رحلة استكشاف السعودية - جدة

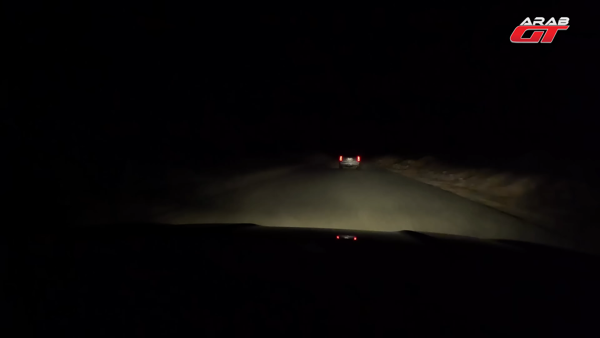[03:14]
طريق مظلم، ما في حد، ما في ارسال في التليفون، طريق غريب. كان مشواره من الطائف الى جده.